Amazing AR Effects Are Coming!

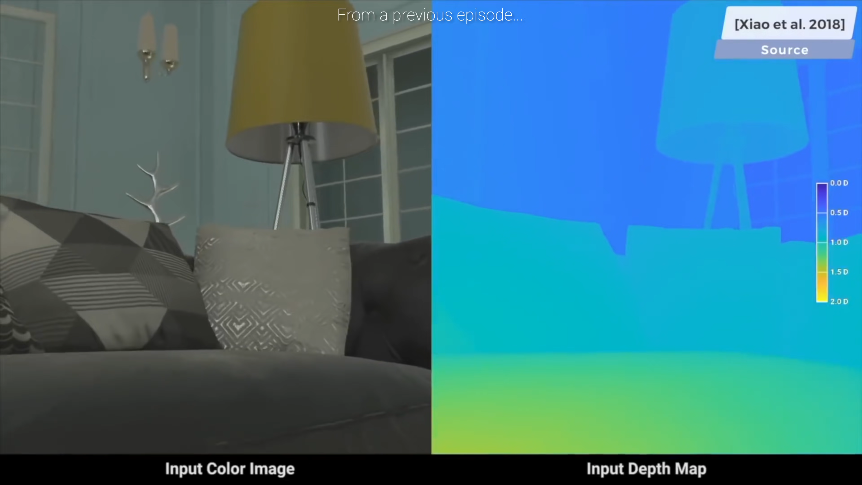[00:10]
we understand the geometry of the objects in there so well that if we had the time and patience,
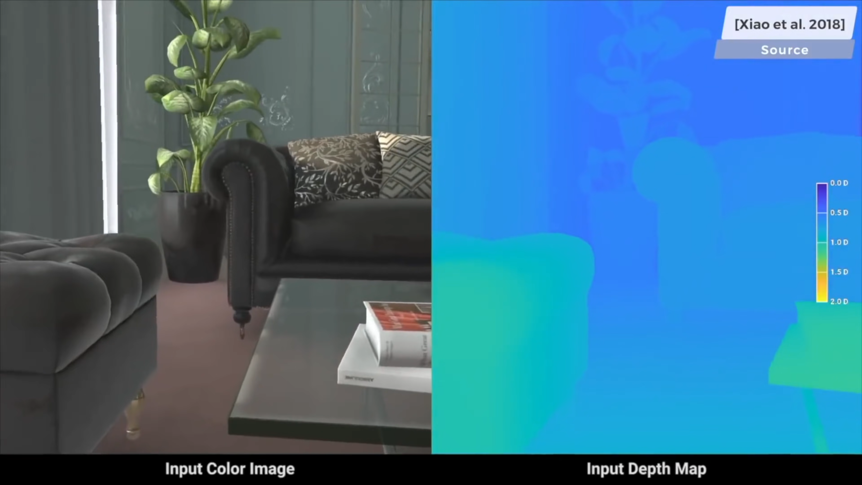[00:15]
we could draw a depth map that describes the distance of each object from the camera. This goes without saying.
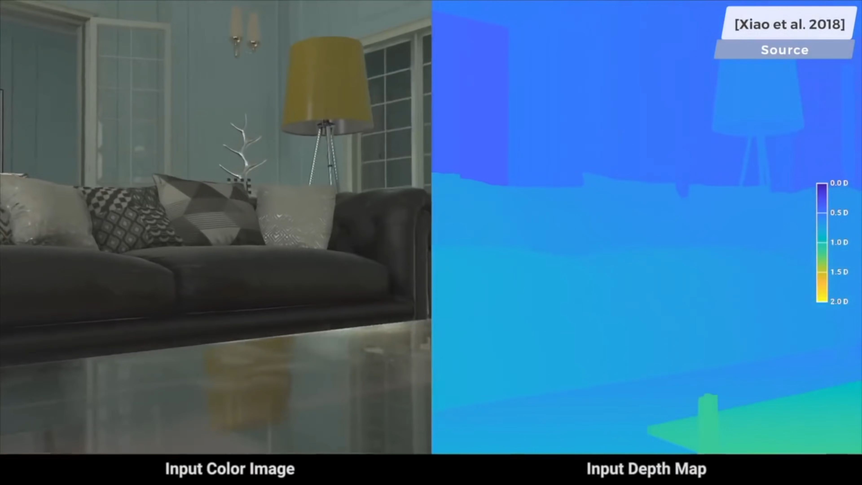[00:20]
However, what does not go without saying is that if we could teach computers to do the same,
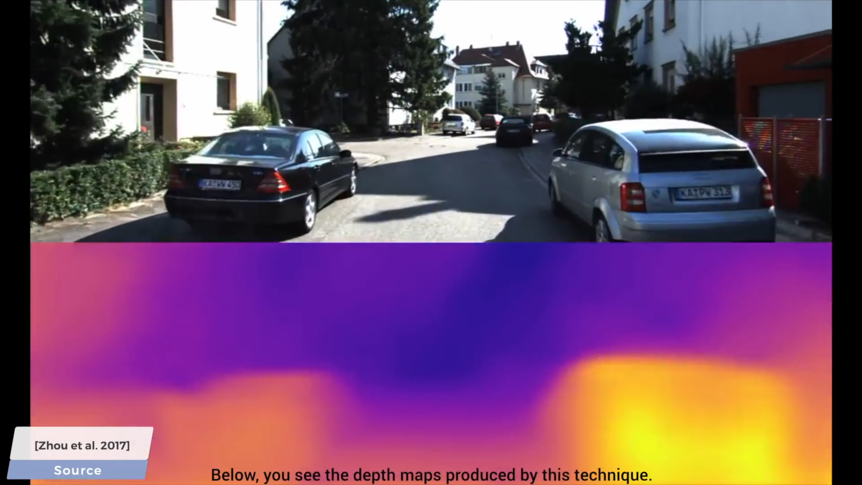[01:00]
However, if you look here, you see two key problems.
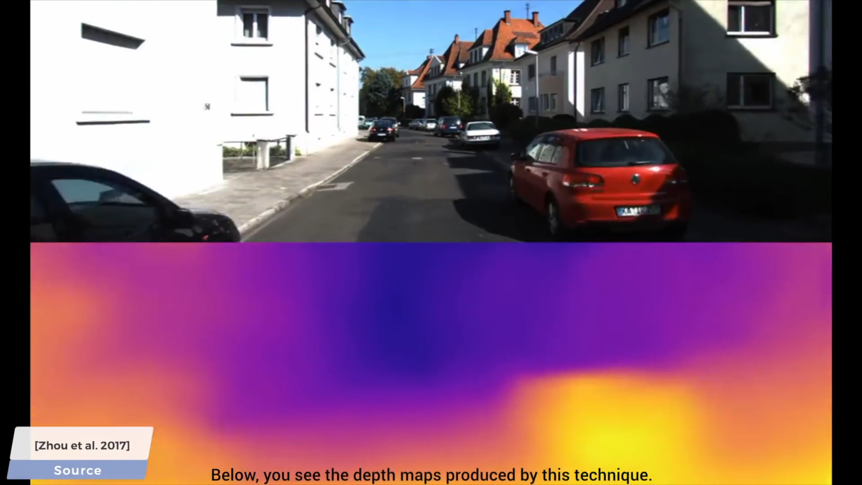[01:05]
One, it is a little blurry and there are lots of fine details that it couldn't resolve, and it is flickering.
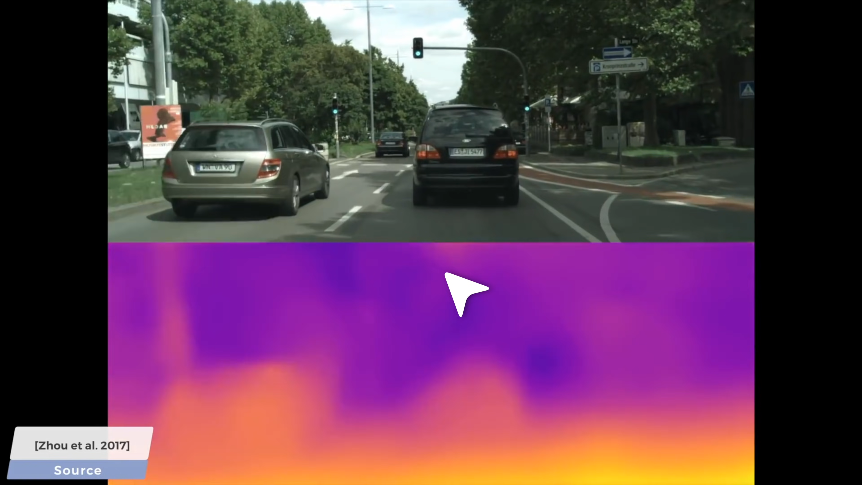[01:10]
In other words, there are abrupt changes from one image to the next one which shouldn't be there as the objects in the video feed are moving smoothly. Smooth motion should mean smooth depth maps and it is getting there, but it is still not the case here.
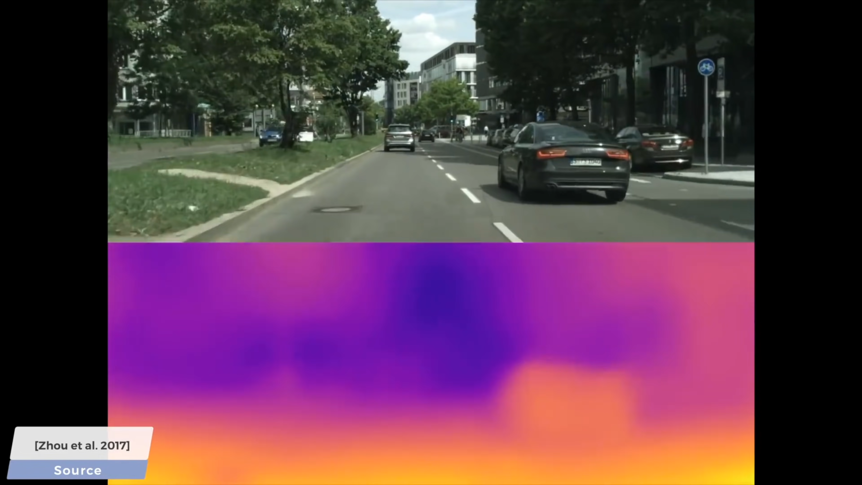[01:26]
So, I wonder if we could teach a machine to perform this task better.
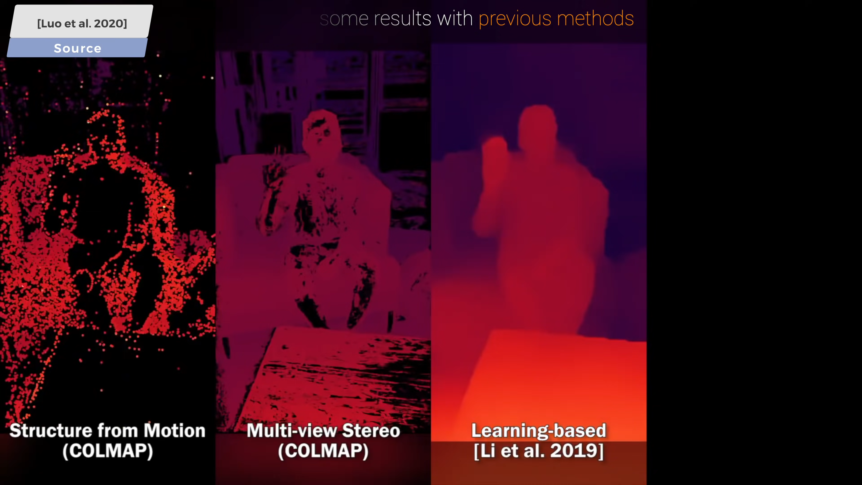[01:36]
This new technique is called consistent video depth estimation,
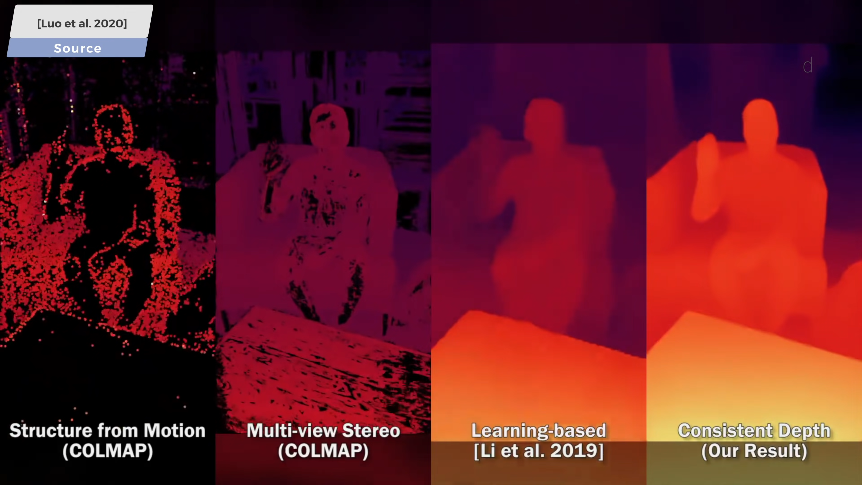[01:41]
and it promises smooth and detailed depth maps that are of much higher quality than what previous works offer.